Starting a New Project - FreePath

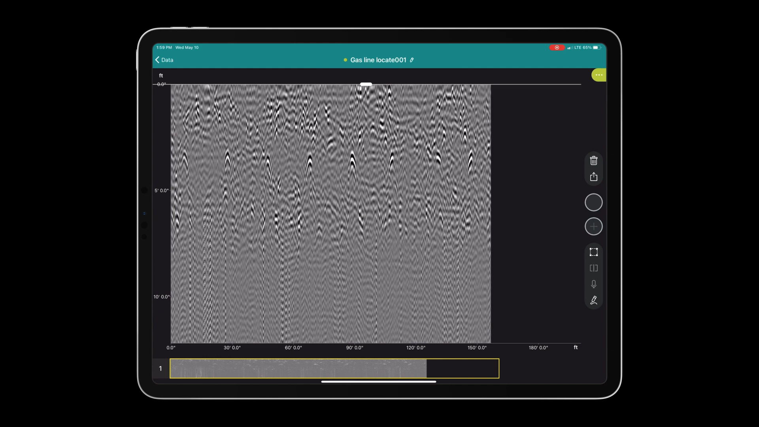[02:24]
Now that we have collected our data, we can perform a two-finger swipe on the screen and take a look at the B-scan, otherwise known as the radargram. From here we have some options. We can choose to look at the high frequency data or the low frequency data. Let's use the A-scan, otherwise known as the oscilloscope, to add tags to each of the hyperbolic responses that were displayed.
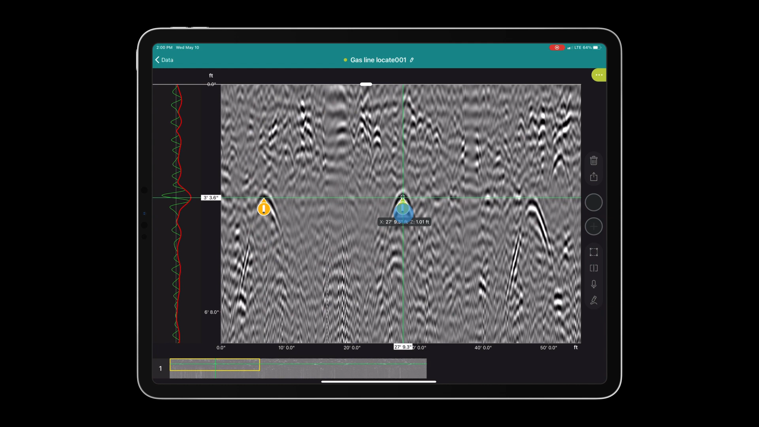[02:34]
Hopefully these tags will form a linear relationship when we view them in the C-scan.
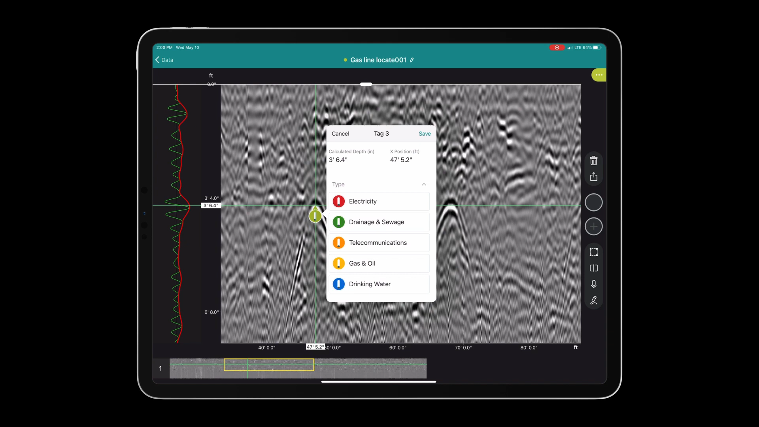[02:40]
This object was at a consistent depth and produced a consistent hyperbolic reflection. That indicates to me that it could potentially be an underground utility.
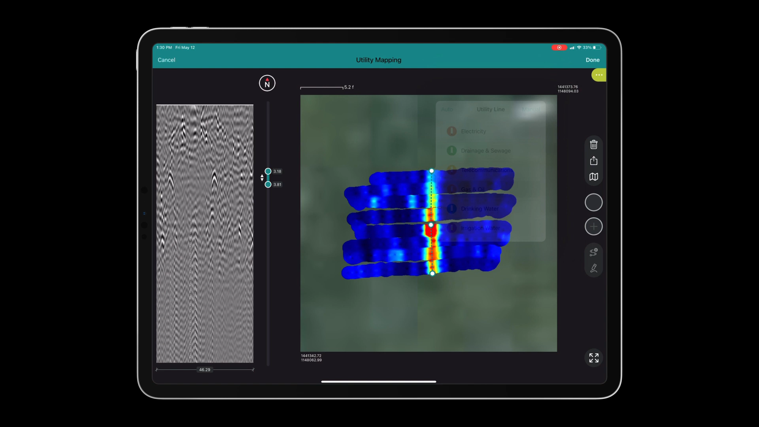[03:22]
We are ready to export our data and generate the deliverable. If you press the share button located below the trash icon, you can view our export options. We have all sorts of options ranging from export as snapshot to exporting as an HTML. Lastly, we can share our project with other users utilizing the share via URL export option. Digitizing the subsurface made easy with the GS8000 Pro.